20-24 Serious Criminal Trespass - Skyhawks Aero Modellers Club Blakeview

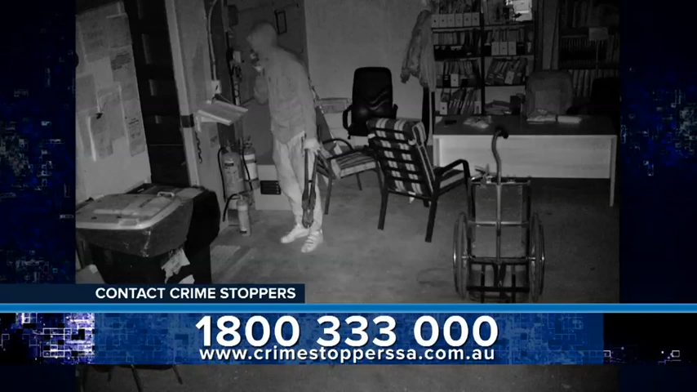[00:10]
The two men and two women used bolt cutters to cut padlocks and gain access to the Skyhawks club and storage shed on Bentley Road, stealing model aeroplanes and other items. The incident happened between the 21st and 24th of July last year. Multiple planes were taken along with generators,